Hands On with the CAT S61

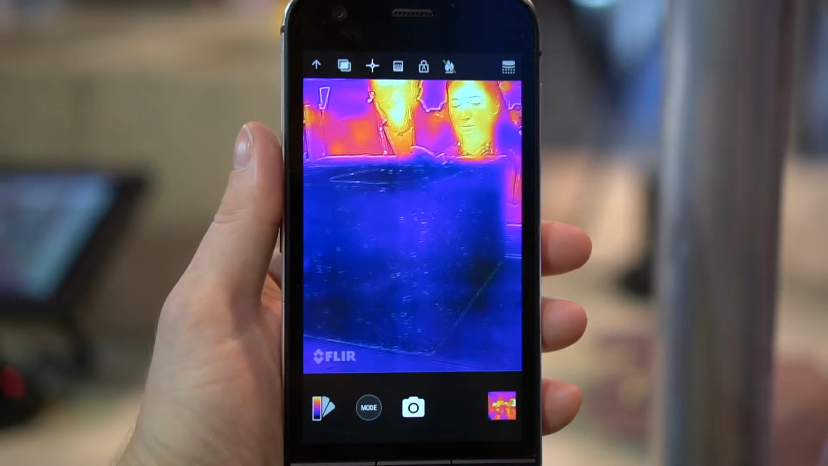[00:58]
The app has a number of options, like time-lapse and live streaming to Facebook.
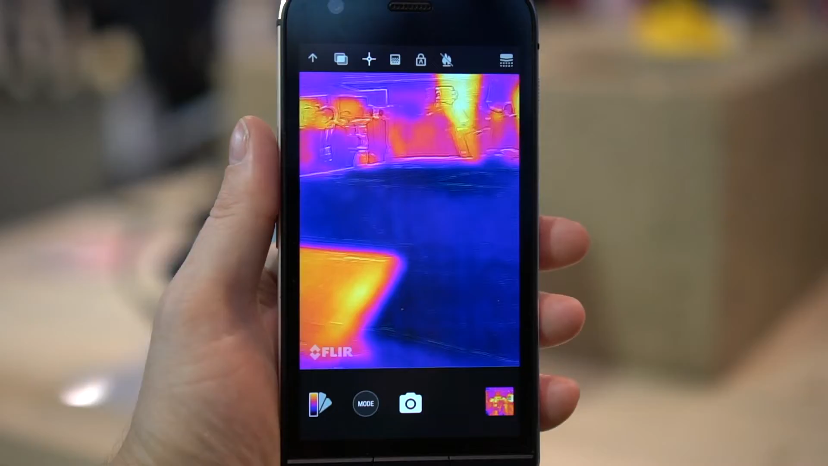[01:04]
By default, you get this view, where software blends in contrast outlines from the standard camera in order to
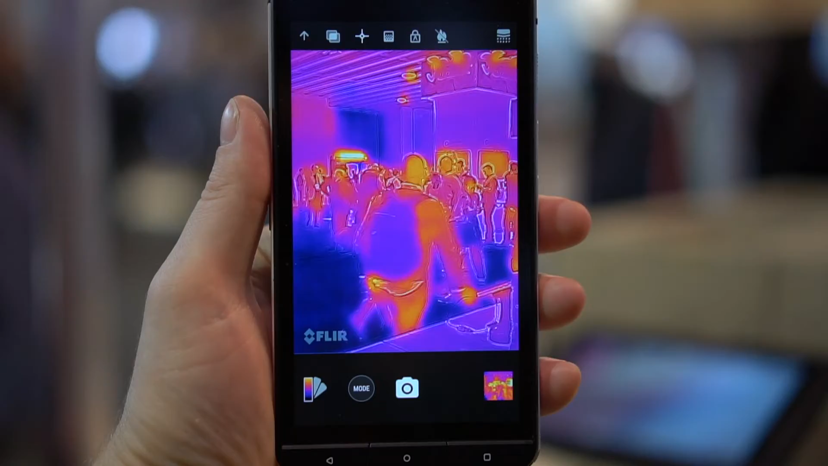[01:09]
help you line up what you're seeing on screen with what you see with your own eyes.